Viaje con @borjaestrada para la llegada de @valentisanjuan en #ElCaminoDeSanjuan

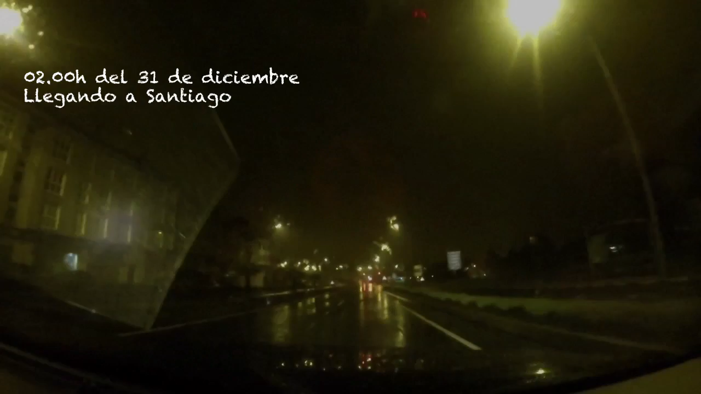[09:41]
Son las dos de la madrugada. Hemos llegado a Santiago. Estamos... Bueno, no estamos. No estamos ya. Borja está apagado fuera de cobertura en estos momentos.